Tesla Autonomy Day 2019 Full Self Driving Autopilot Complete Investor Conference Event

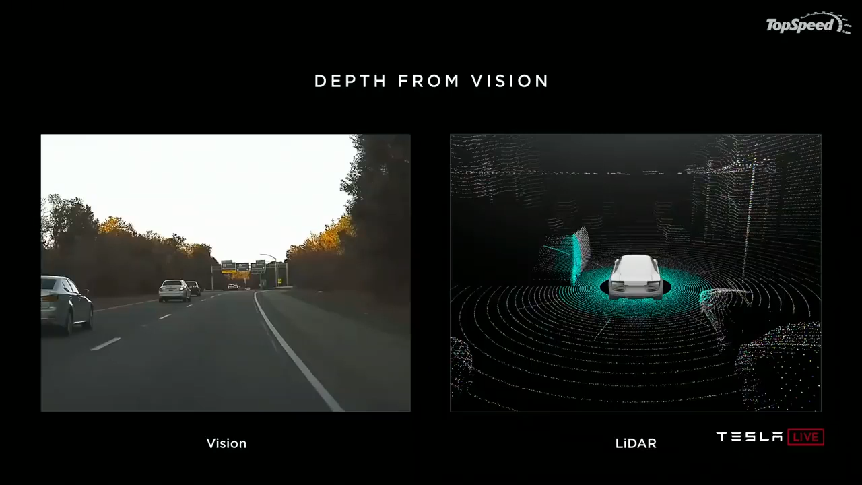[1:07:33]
One is vision, cameras, just getting pixels, and the other is LiDAR that a lot of companies also use. And LiDAR gives you these point measurements of distance around you. Now, one thing I'd like to point out, first of all, is you all came here, you drove here, many of you, and you used your neural net and vision. You were not shooting lasers out of your eyes, and you still ended up here. We might have. So things went well. That's good for everyone. So clearly, the human neural net derives distance and all the measurements and the 3D understanding of the world just from vision.
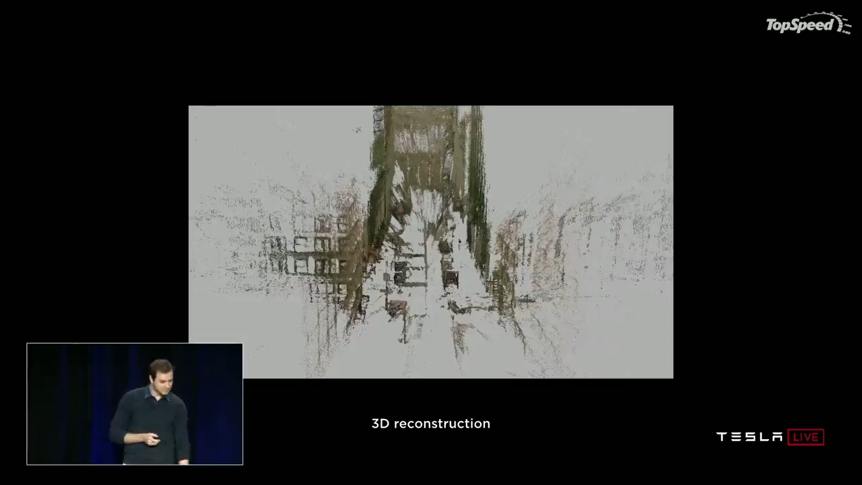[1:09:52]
Is it not a video? Well, I know it's a video. Oh, there we go.
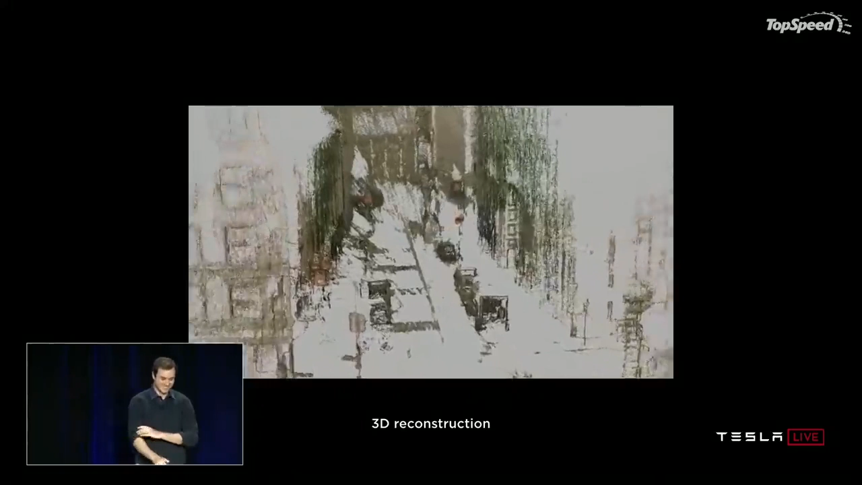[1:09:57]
So this is the 3D reconstruction of those 6 seconds of that car driving through that path.
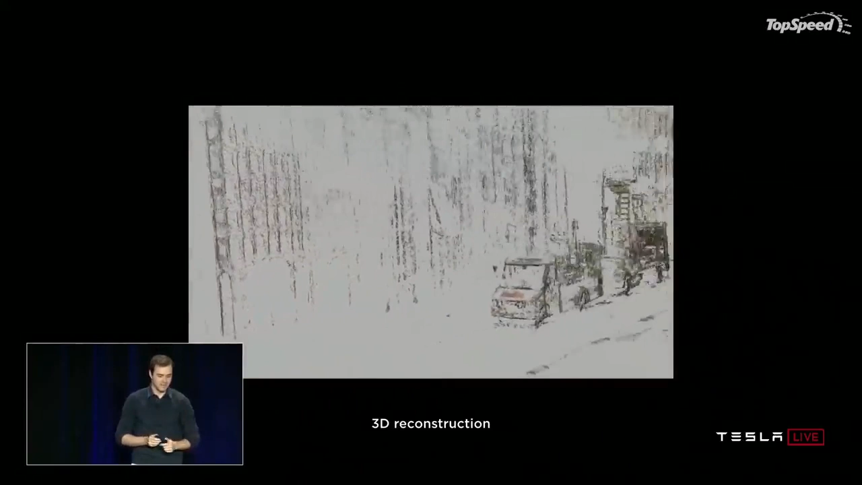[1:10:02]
And you can see that this information is purely, is very well recoverable from just videos.
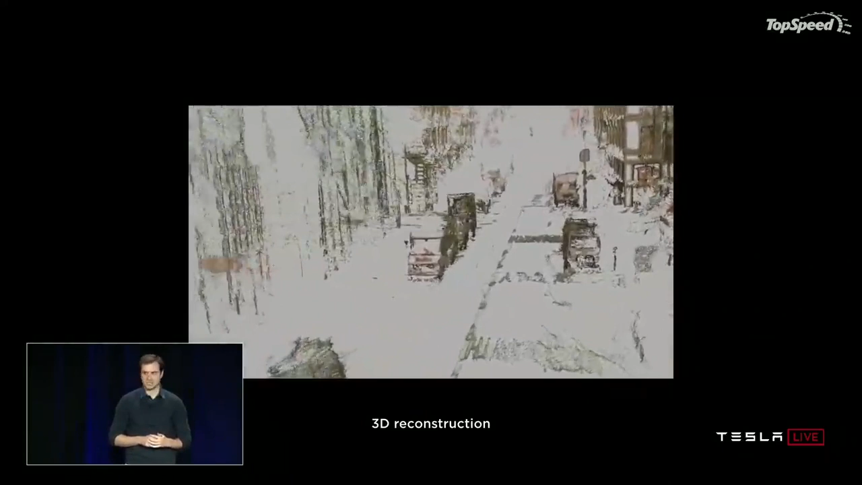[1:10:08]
And roughly that's through process of triangulation and, as I mentioned, multi-view stereo.
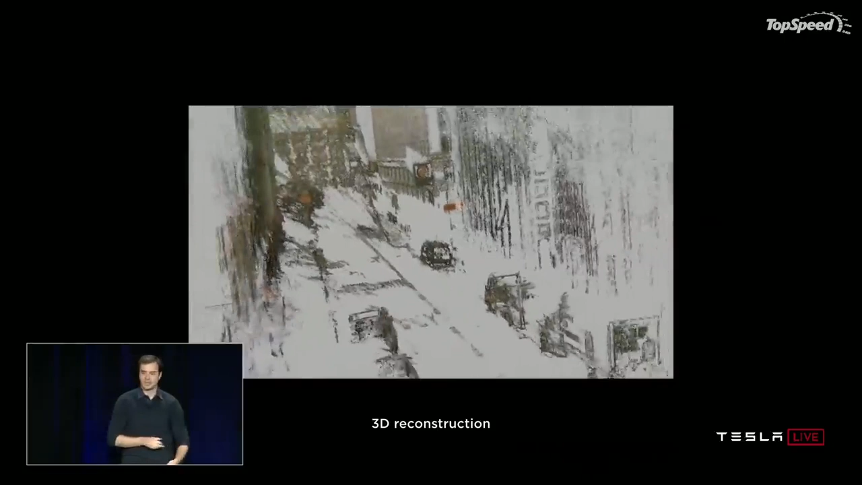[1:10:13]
And we've applied similar techniques, slightly more sparse and approximate, also in the car.
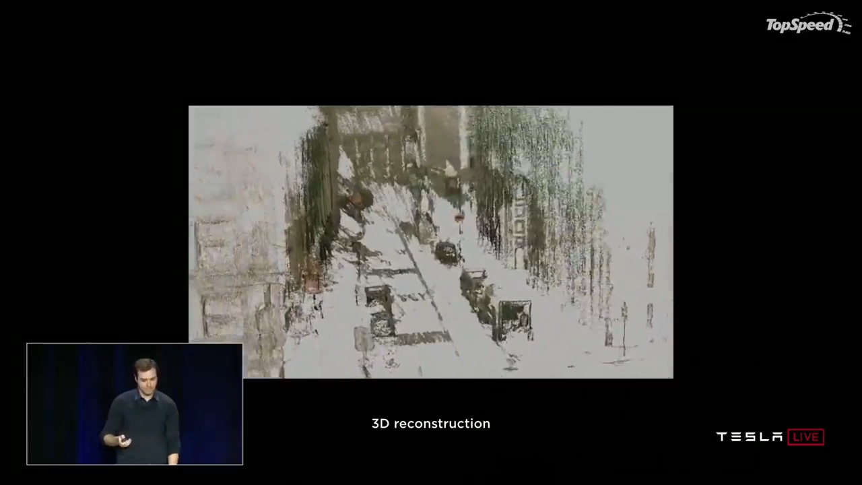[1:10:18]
So it's remarkable.